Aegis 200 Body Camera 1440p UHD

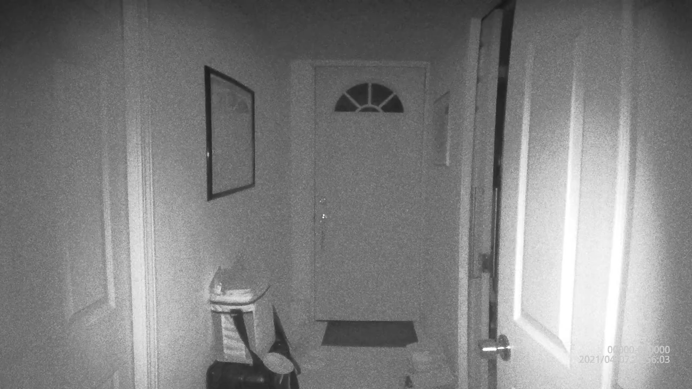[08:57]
Here we're looking at a pitch black hallway at night, lit up with the onboard infrared emitters.